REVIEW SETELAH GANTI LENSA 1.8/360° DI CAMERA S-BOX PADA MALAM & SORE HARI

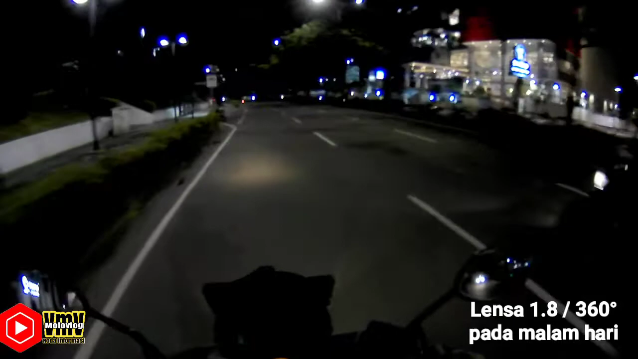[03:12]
Oke ya, ini gue ngetes Malem Pakai lensa yang 1.8 ya guys Tuh Jangan jauh-jauh Kita muternya sini aja Meminimalis Durasi ya
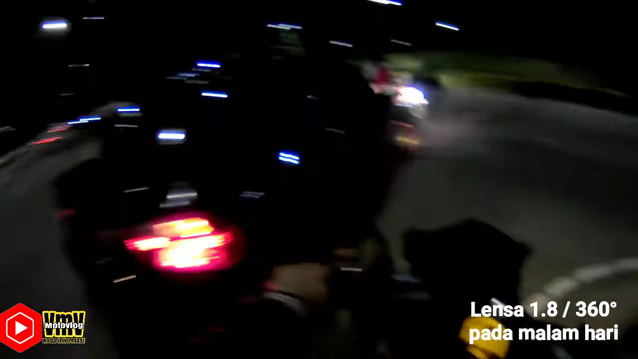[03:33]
Ini gue pake yang 1.8 30 fps Plus 3 nih exposure nya Nyobain exposure plus 3 paling mentok Apakah cahayanya bias atau tetep gelap atau gimana gitu ya,